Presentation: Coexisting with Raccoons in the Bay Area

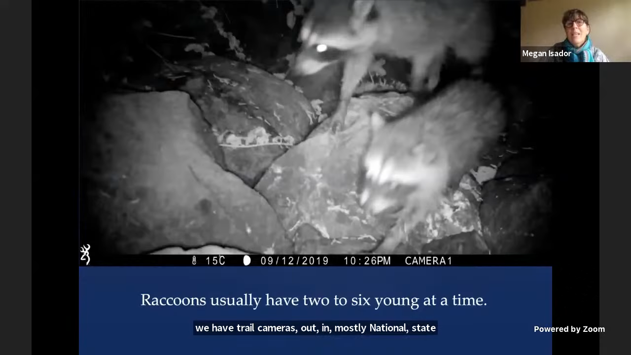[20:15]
Because I do the river otter work, we have trail cameras out in mostly national, state, and local parks. And so we get all kinds of animals on our trail cameras. They're motion activated. So when animals come by, they activate the camera and we get video.
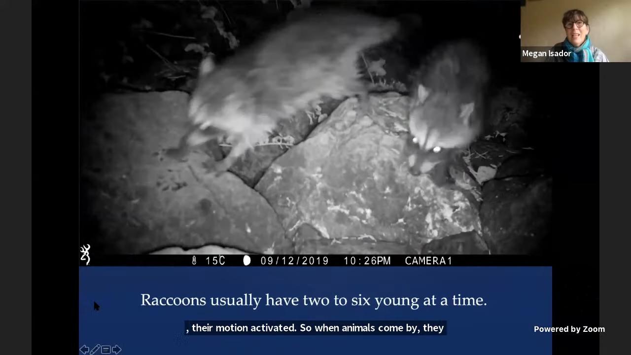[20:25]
And this is a mother with six. Did you see that?
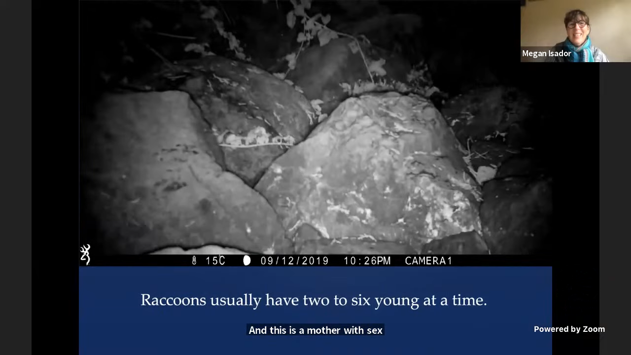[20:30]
Six little babies. So raccoons have 2 to 6 young at a time for the most part.
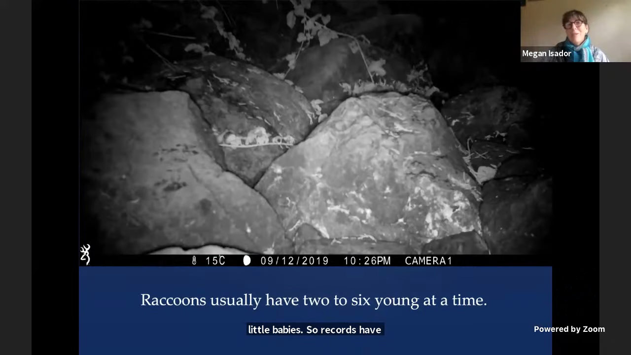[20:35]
Six is a lot, and those are hardworking mamas. Boy, they have to teach each one of those babies how to do everything.
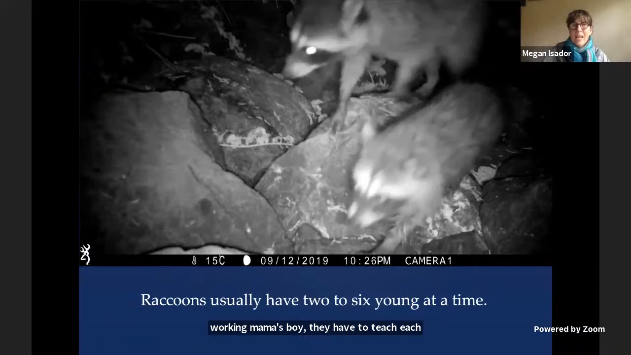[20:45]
And the babies, when they're young, stick very close to their mom.
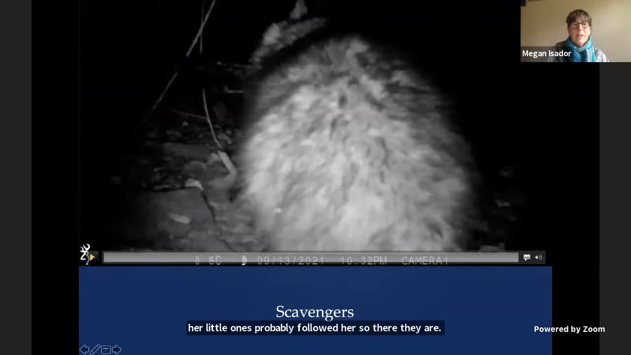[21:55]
So aside from eating everything I told you about, raccoons are also really good scavengers.
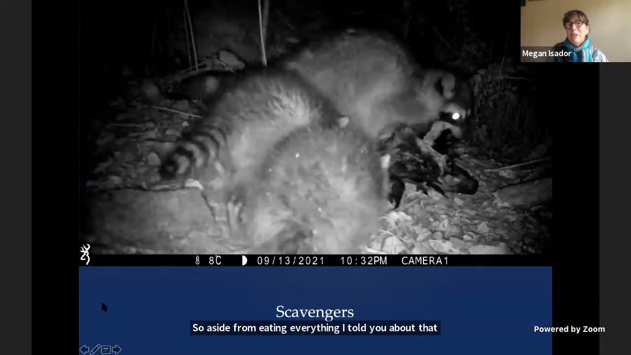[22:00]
So here's a mom. This is Point Reyes National Seashore.
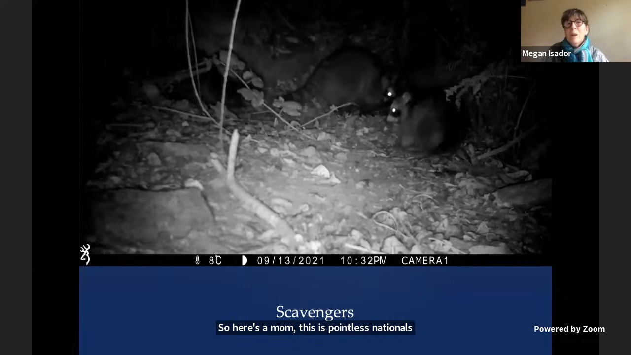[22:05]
And this mother has scavenged the remains of a cormorant that the river otters caught and ate most of. And here she is bringing it in and showing her babies what to do, how to scavenge.
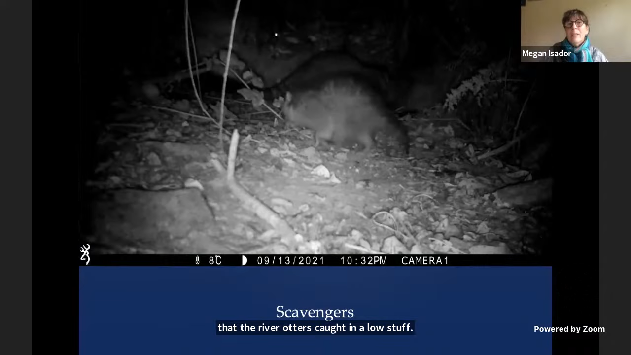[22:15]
And turn up your sound and listen here.
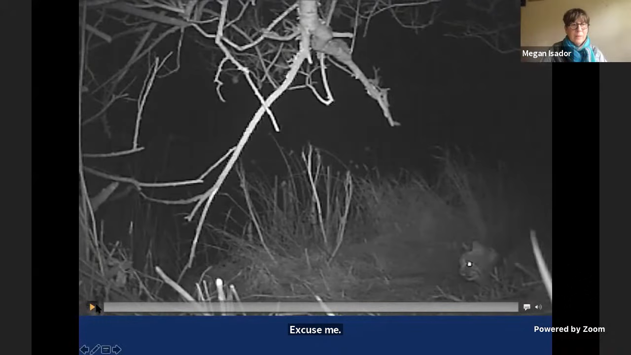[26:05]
Look on to the right, see that cat? That's a bobcat. And that's a raccoon. So bobcats and raccoons are not particularly friends,
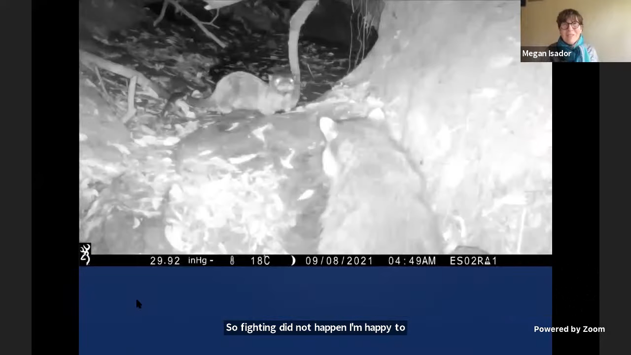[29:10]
Now, this is my favorite video of the whole presentation because I've got a raccoon and an otter.
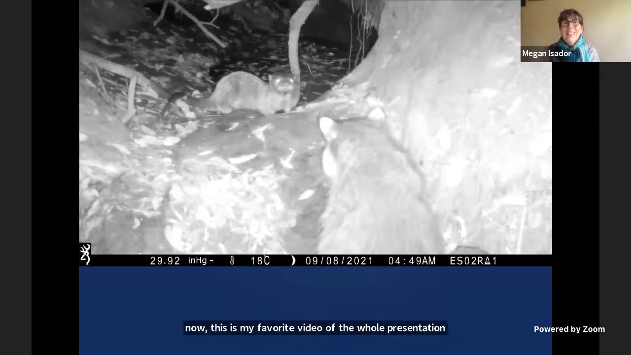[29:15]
So this is at Point Reyes again. This is one of the otter lairs, and that otter has been bringing food into the lair.
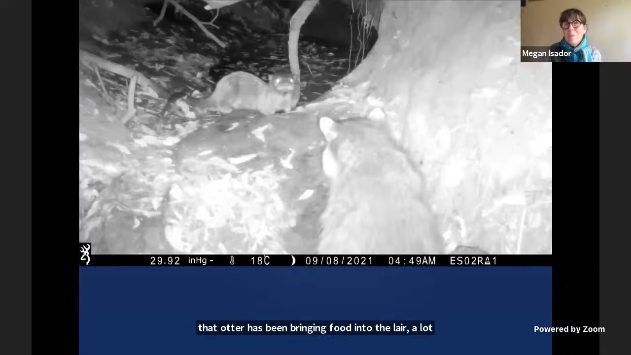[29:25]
A lot of those blackbirds, like the raccoon got. In fact, this is where that raccoon got the birds. And otters do not like to share food, but raccoons really like to share food. not with others, but they like to take others' food. They are scavengers. So this raccoon, this otter wasn't having it.
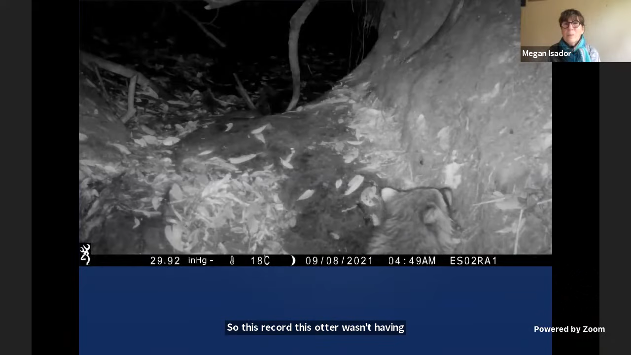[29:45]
And you can see the otter is pretty small, but has no trouble at all chasing off two raccoons. And raccoons are scared of otters. Otters will definitely win in a fight with a raccoon. And they have no compunction about drowning animals that attack them or chasing them and biting them. I've seen this exact river otter chase off two coyotes just a couple weeks ago. We got that video. It's fascinating.
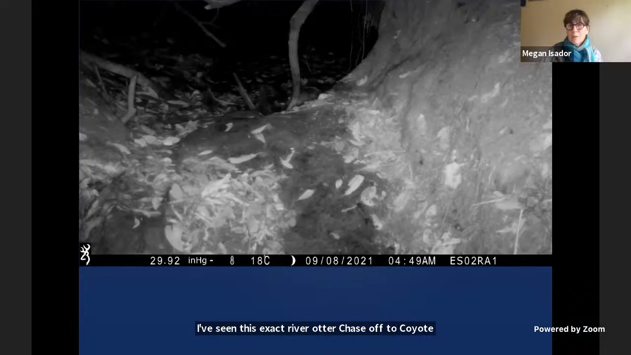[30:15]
So don't mess with raccoons and don't mess with river otters either. That is the trick. See that otter chasing him away. He says, go away, get off. And here is a coyote and a raccoon interaction. See, the coyote is chasing that raccoon. Raccoon is backing up. That's typical for a raccoon.
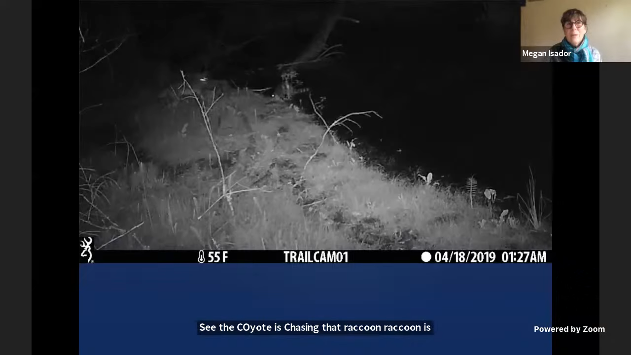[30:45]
It'll try to avoid a fight if it can, but if it has to fight, it's going to be fierce, and coyote knows that. So he is heading off.
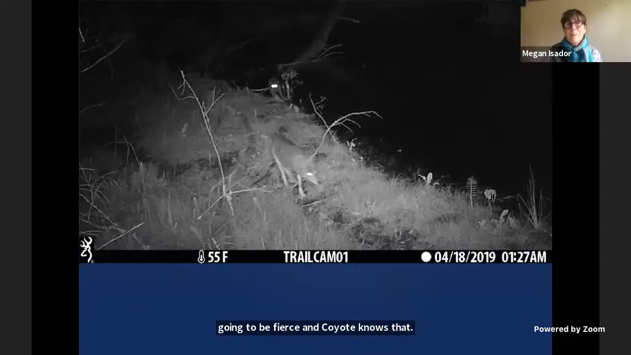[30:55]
I'm so glad that happened. A younger raccoon might not fare so well with a coyote. Fierce.